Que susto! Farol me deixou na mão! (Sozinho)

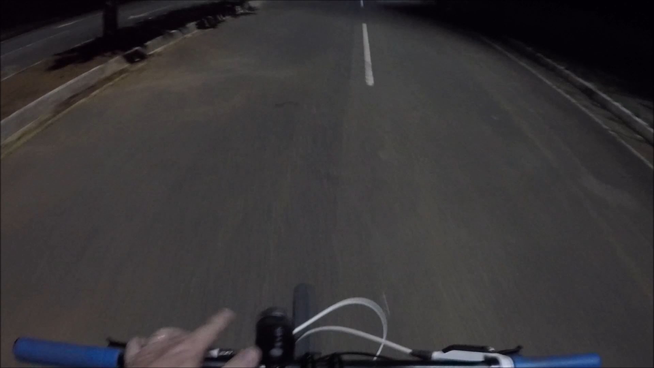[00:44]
o farol realmente não ligou não sei o que deu no bichinho não ligou mesmo